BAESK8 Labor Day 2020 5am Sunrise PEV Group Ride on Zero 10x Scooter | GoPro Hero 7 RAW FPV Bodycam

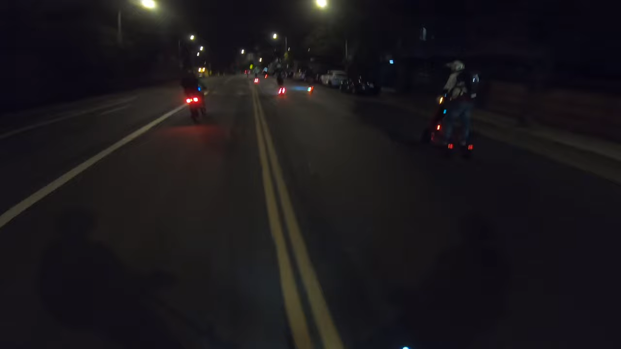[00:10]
It's a trip to look at from behind, bro.
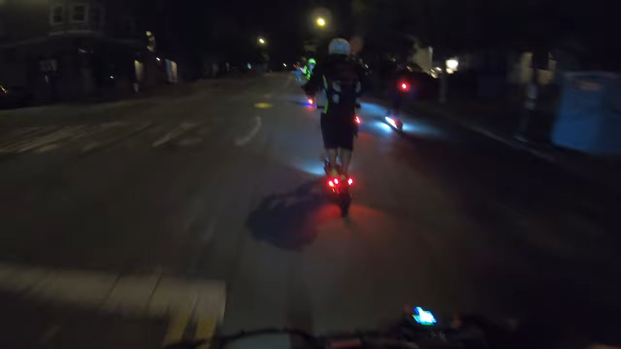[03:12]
Lots of red lights, flashing lights.
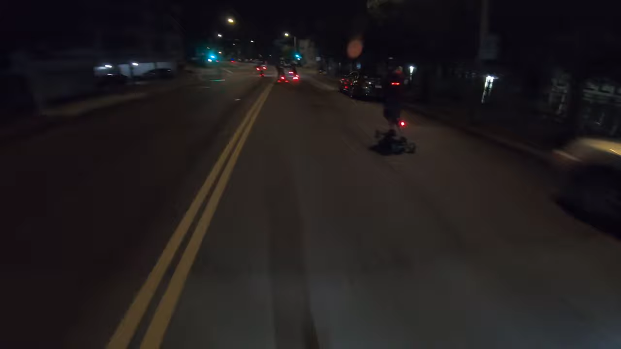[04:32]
It's a trip to look at from behind, bro. Cause your legs are so spread, you know, it's funny. Oh yeah, from behind it looks kind of weird. You're like, whoa. The front actually looks kind of cool. Like, it's no, it's sick, bro. Fucking A, man. Yeah, and the back is like a car.
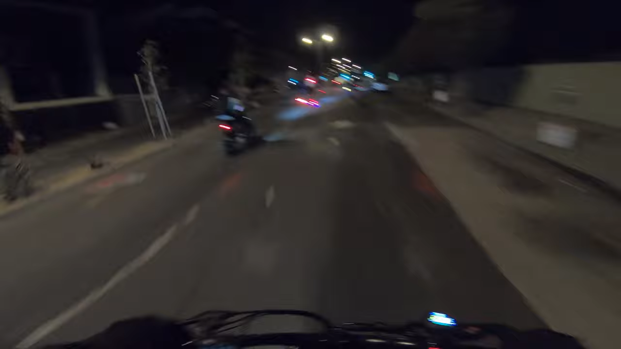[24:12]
Broadway Tunnel, baby. Let's do it. Thanks, brother.